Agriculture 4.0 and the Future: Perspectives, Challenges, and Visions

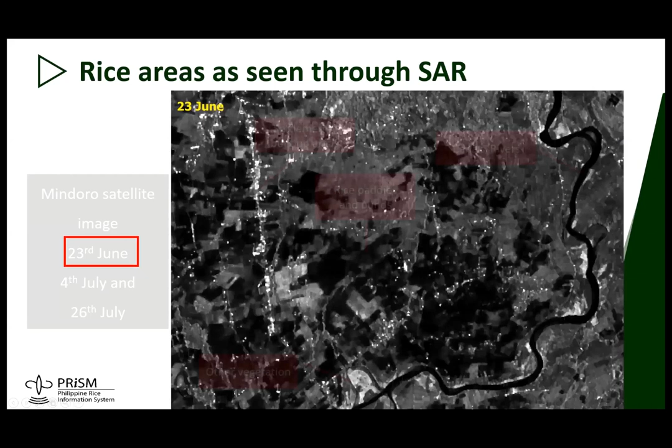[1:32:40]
These are some examples how the lowland rice cropping system is being interpreted in a GIS.